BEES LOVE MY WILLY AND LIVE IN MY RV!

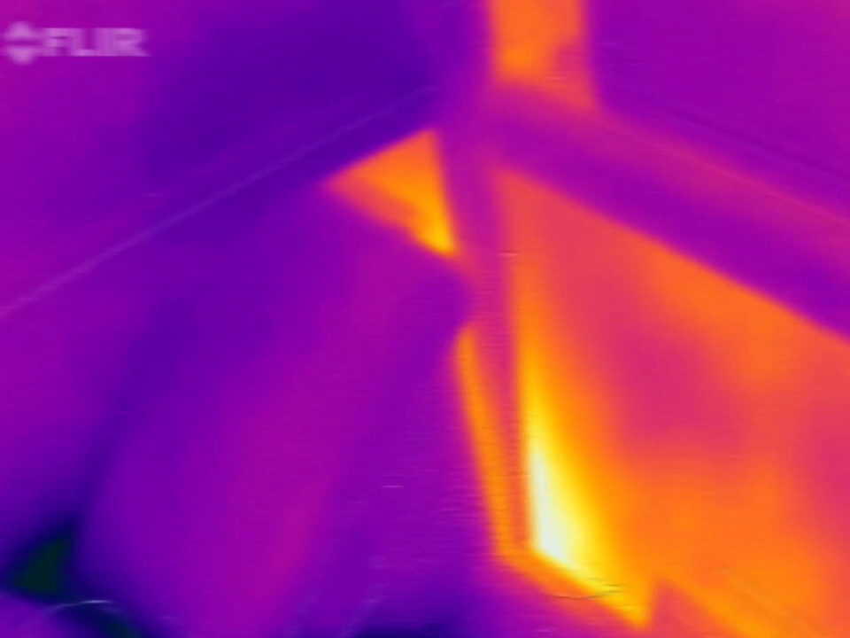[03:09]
You see this glow? I got one on me. One just came out. Check it out. You see this glow?
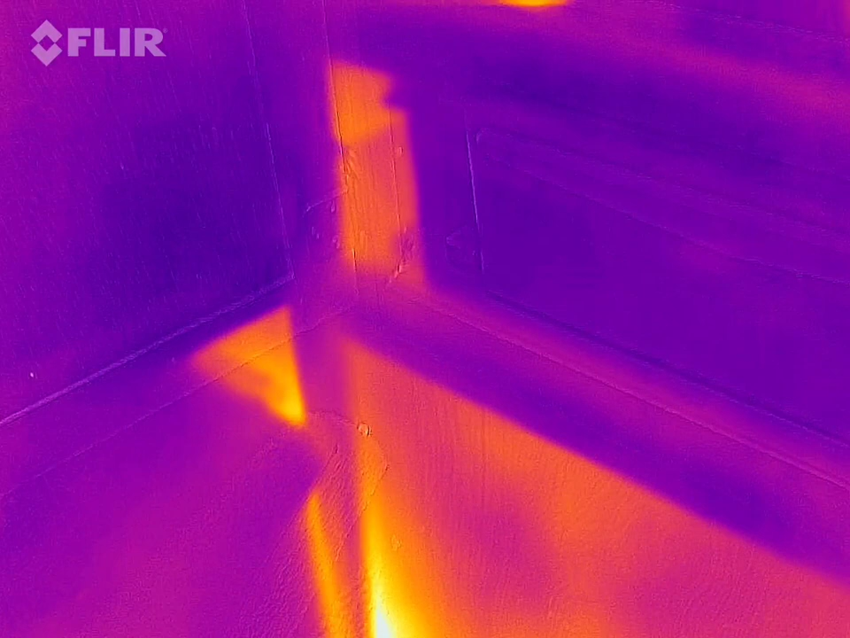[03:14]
You see that? Okay, That's crazy. See that glow right there?
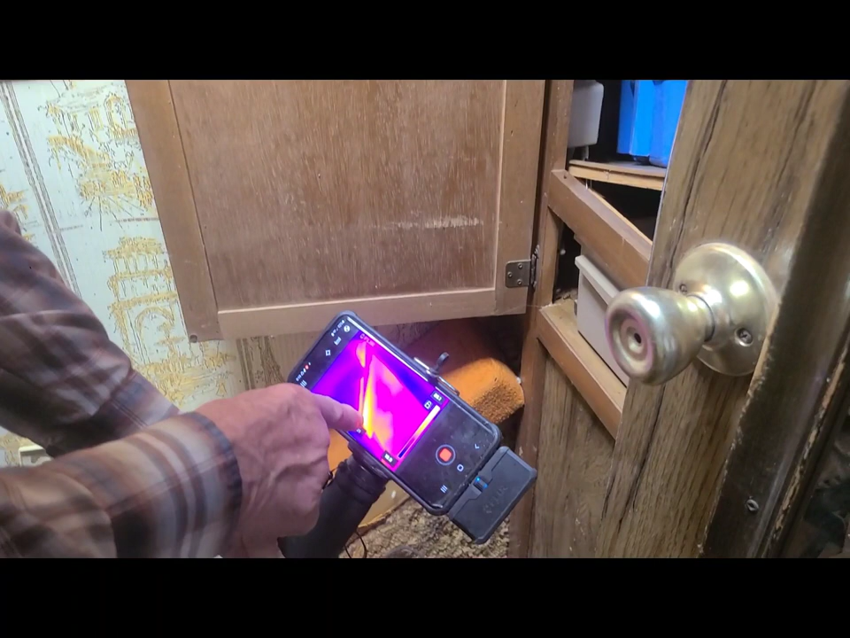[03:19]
That's it, huh? That's it. Yep. So, and also in here, right over on this side,
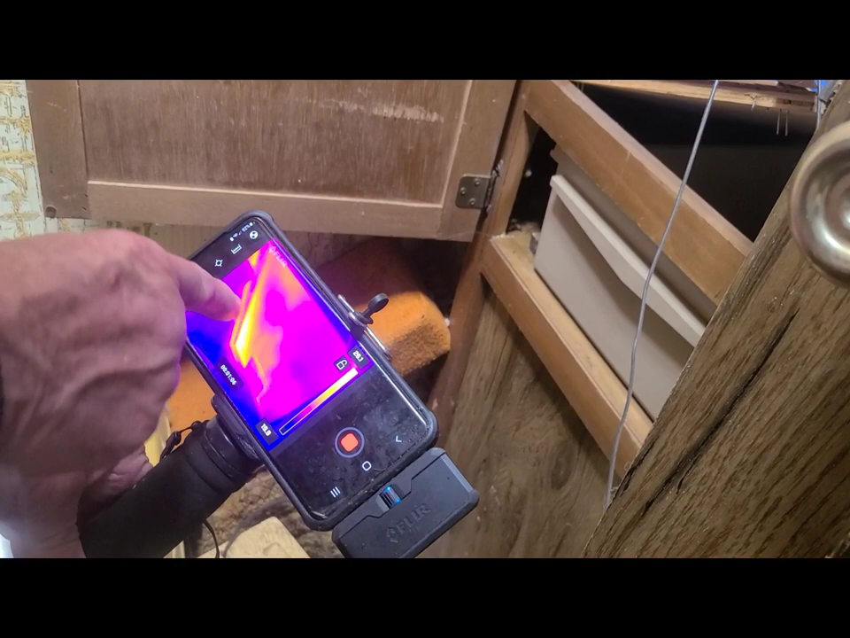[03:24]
that whole cabinet and possibly that wall is full.
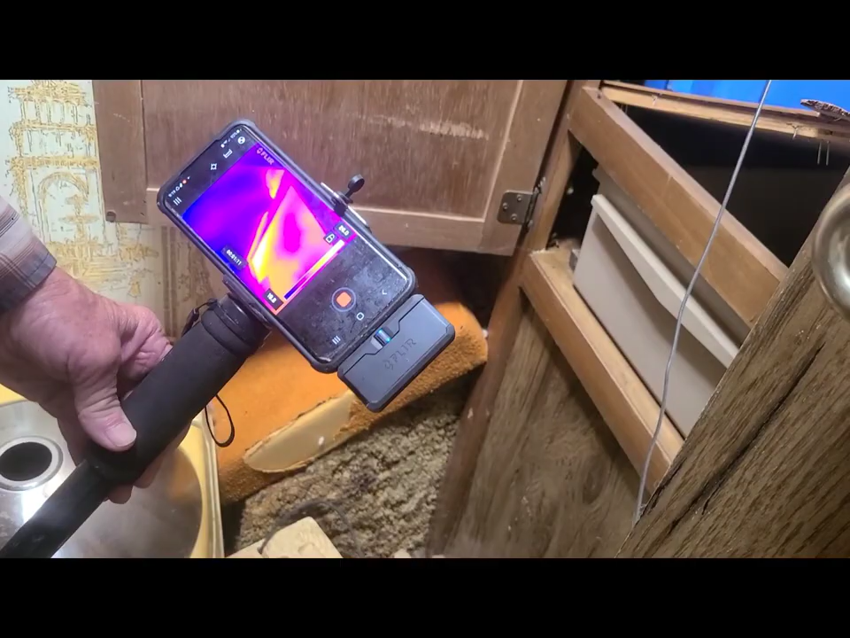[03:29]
Isn't that amazing?
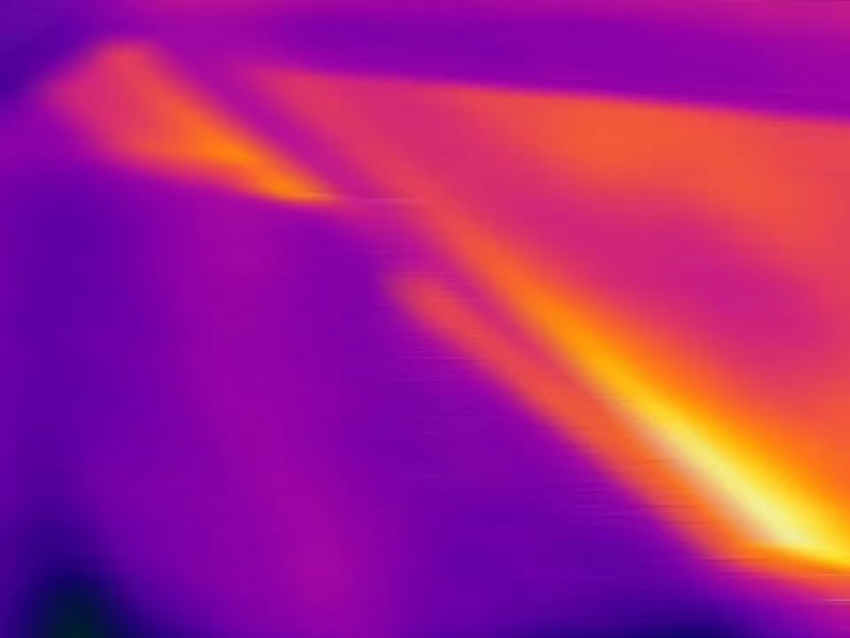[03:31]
Can you see it, Andrew? Yeah. Holy shit. Yep.
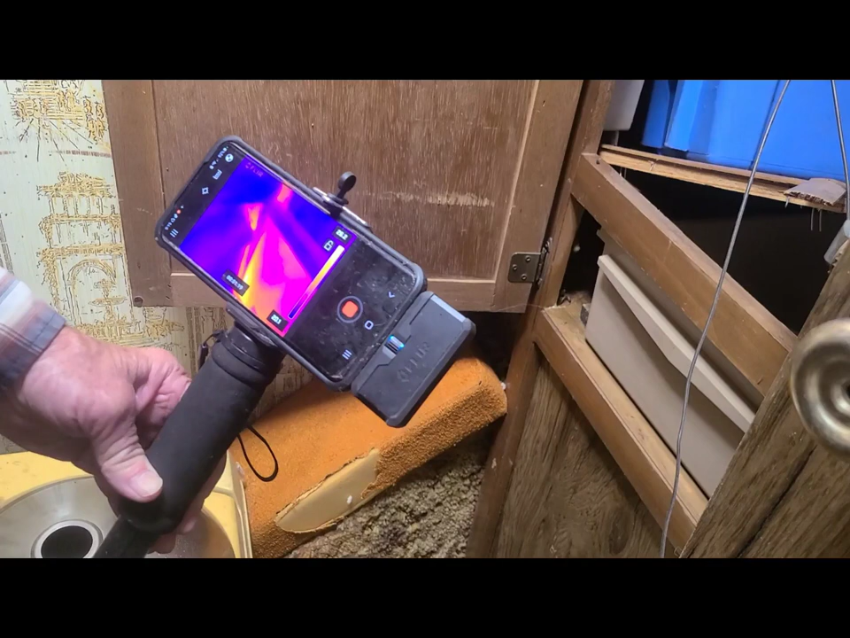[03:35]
So we're going to have to get the sawzall and cut that out.
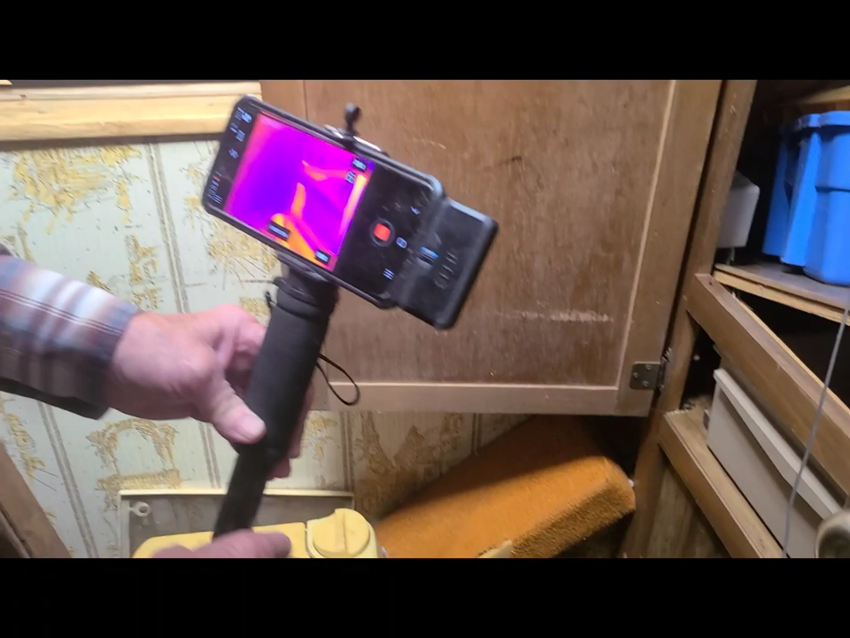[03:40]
What we'll do is, god damn it, I really don't like them. All right, here, Andrew, you can see the glow of the individual right there.
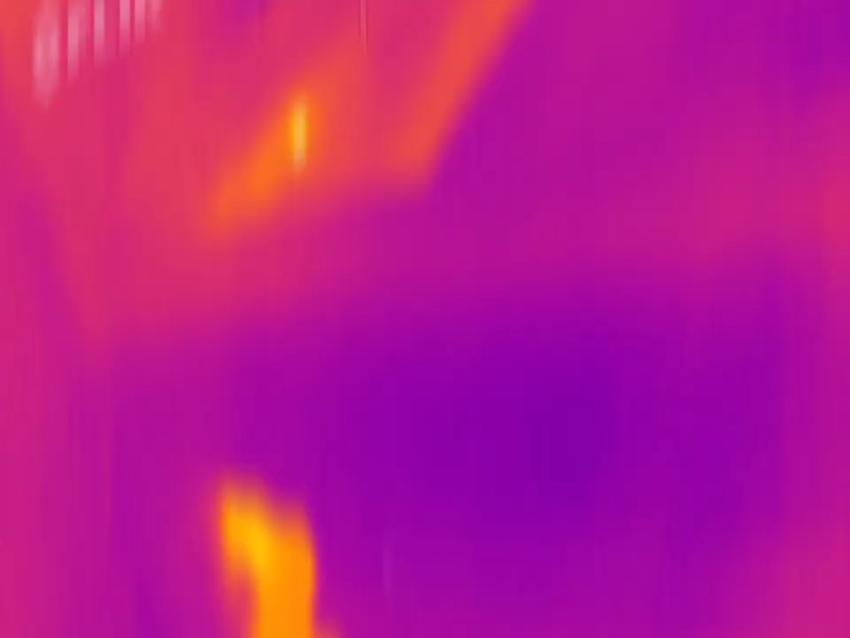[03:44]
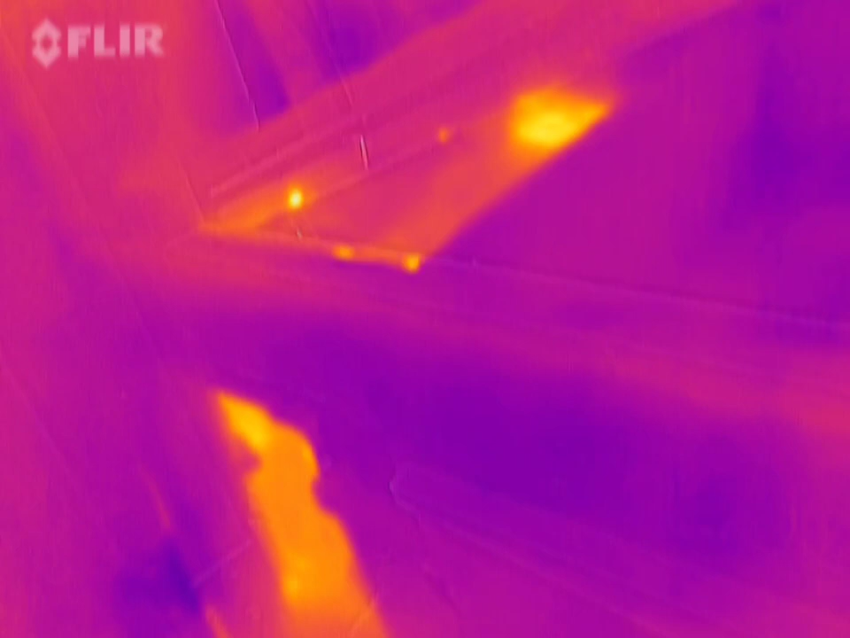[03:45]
That's nuts. Look at that. Isn't that something? You see that one crawling around? That a bee would give that much.
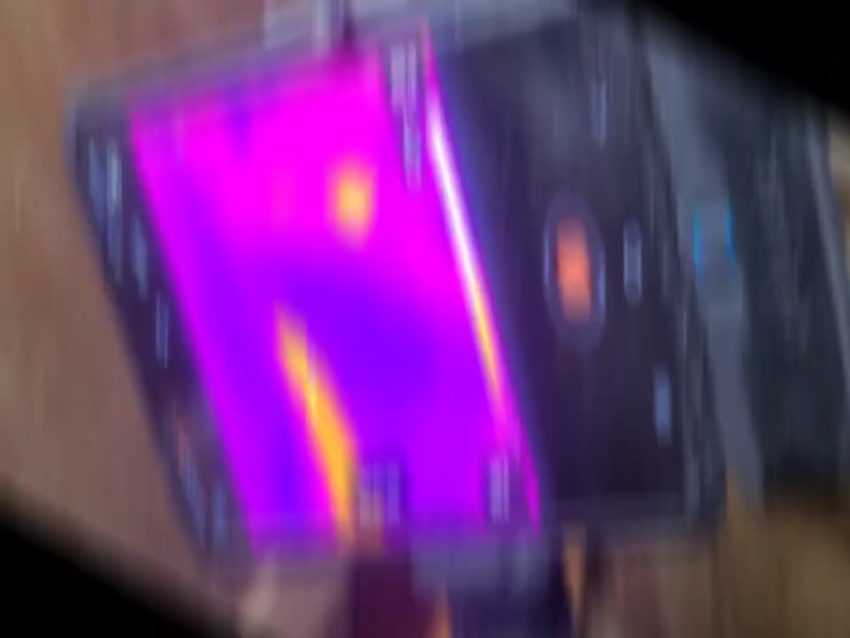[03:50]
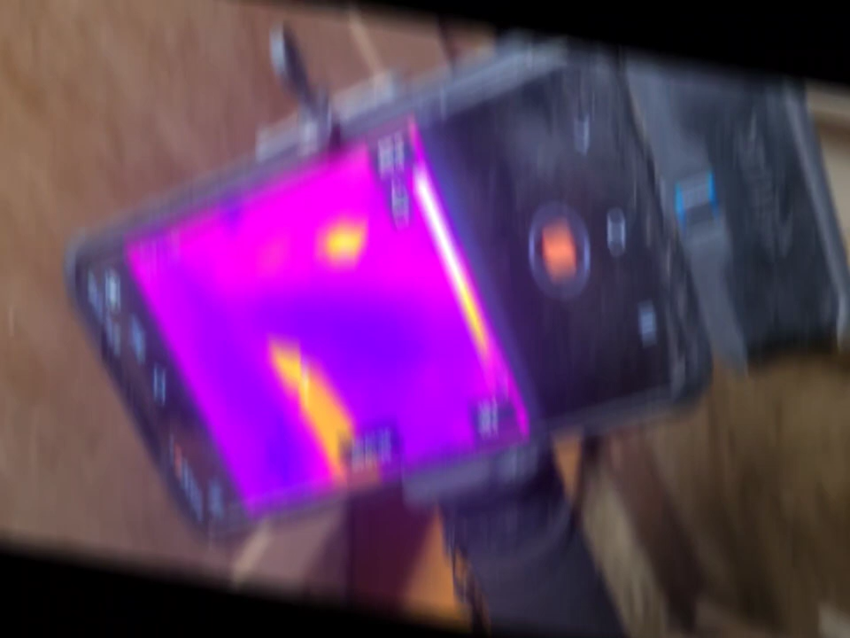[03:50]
And you can also see more of a heat signature on top. So we'll be pulling this out. I'm not going to yet. For obvious reasons.